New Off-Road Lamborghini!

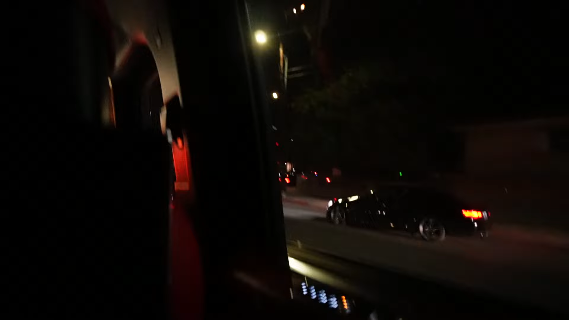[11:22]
It's a big car No way It was that GT4 Let me see it It was that X5M Put it down Put it in front Was that Nui?
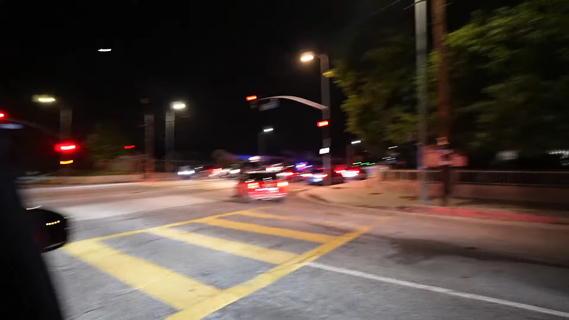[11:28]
No it's not Nui Damn Dang No way dude Look at that They're just staking out bro
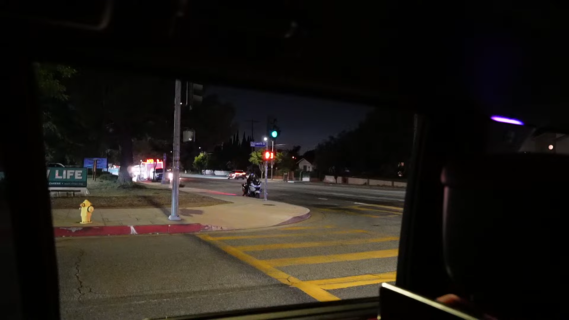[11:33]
They're on them bro Shit is no joke bro Bro
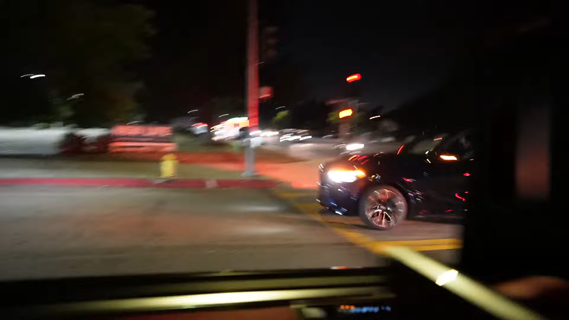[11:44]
Look at this Look, look, look Damn Both of them